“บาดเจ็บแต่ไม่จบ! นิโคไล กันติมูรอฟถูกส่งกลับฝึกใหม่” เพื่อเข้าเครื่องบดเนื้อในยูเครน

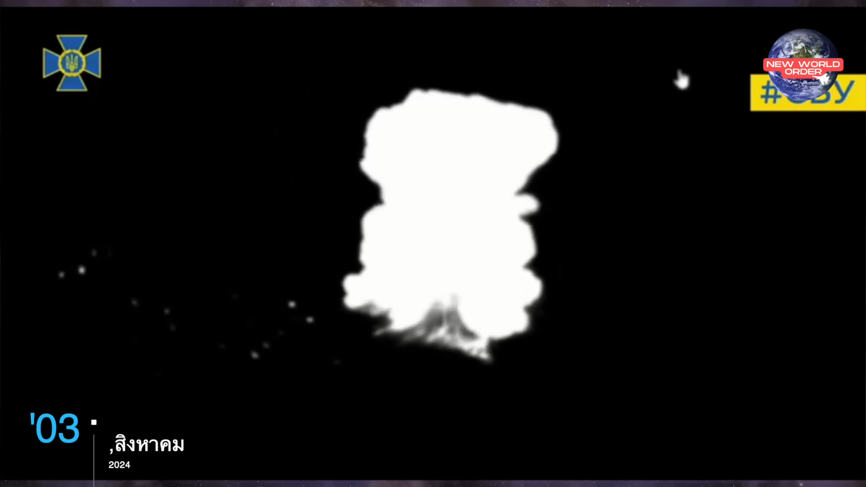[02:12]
ามารถเห็นได้จากล้องจับความร้อนเป็นสีขาวสว่างจ้าได้อย่างชัดเจนแล้ว somewhere zoom, เข้าไปแกล่ๆนะครับเราจะเห็นเศรสรายของว่าเจ้า TOS 1A เมื่อมาดูภาพตอนกังวันเราก็เห็นรอยไหม้